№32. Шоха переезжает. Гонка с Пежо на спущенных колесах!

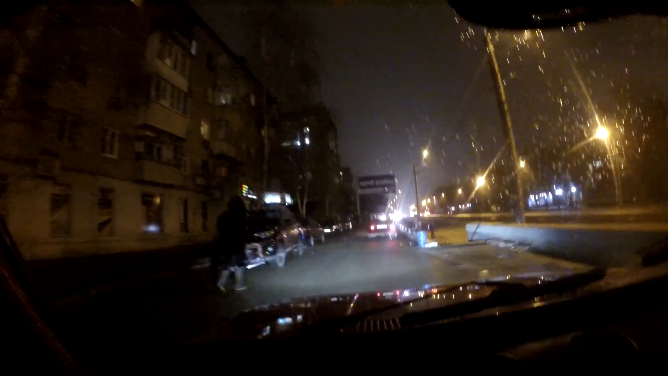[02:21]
в атмосферу где есть освещение ну в общем едем полностью на спущенных колесах там может быть пол атмосферы и есть и все передние колеса смотрят один на юг другой на запад посмотрите если вам видно но это капец серёга блять говорит я быстро ехать не буду колеса спущенные
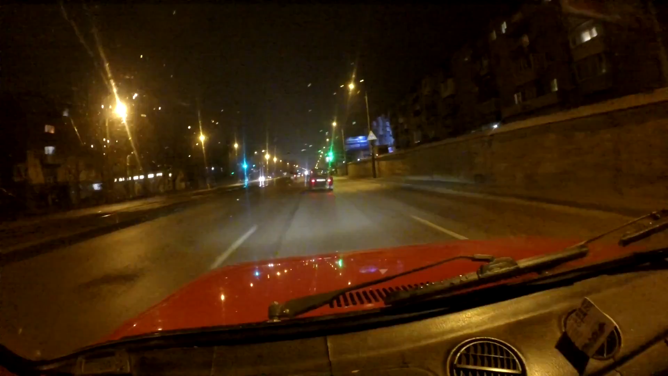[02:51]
педали 60 километров в час его шкивает возле где-то не ровно колеса стоят поняли его со стороны в сторону фигачит как потерпевшего но мы такие да мы вот что-то у нас все идет но не так как у всех как-то все немножечко через жопу ну но зато мы такие блин этаж ежики белка ё-моё о какая картина у нет туалет напротив туалета
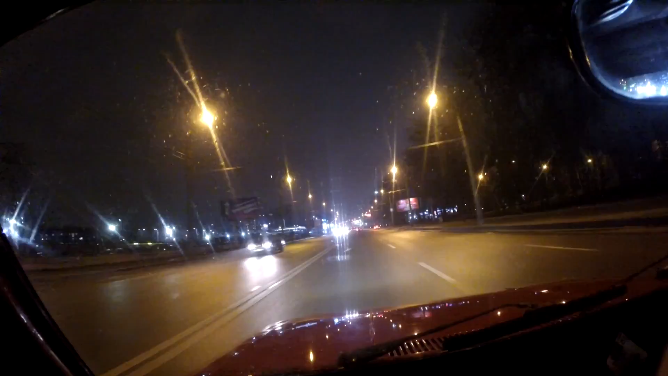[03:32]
знаю и проститутку какую-то где-то будет лежать в дереве блять ну дает я худе этого на варит ну так же на светофоре остановились а не снимал как машина едет говорит ну как тормозов приблизительно нету сцепление мне не нравится что-то сильно буксует так ты колесо крутится по асфальту еще и мокрый